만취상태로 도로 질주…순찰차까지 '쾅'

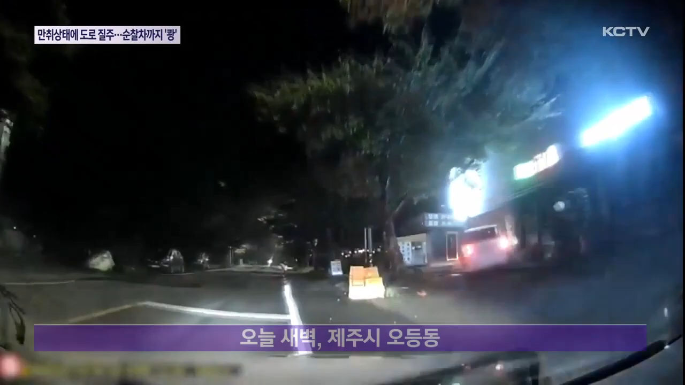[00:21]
비상등을 켠 차량이 상가 진입로로 들어갑니다. 무언가를 충격하더니 다시 도로로 빠져나와 주행합니다. 순찰차가 길을 막자 중앙선을 넘어 역주행을 시도하고, 갓길까지 침범하더니 급기야 순찰차를 들이받기까지 합니다. 잠시 뒤 운전자가 차를 버리고 도주했고, 곧바로 경찰이 뒤를 쫓습니다. 간밤에 경찰과 수킬로미터 추격전을 벌이며 도주한 20대 음주운전자 김 모 씨가 검거됐습니다.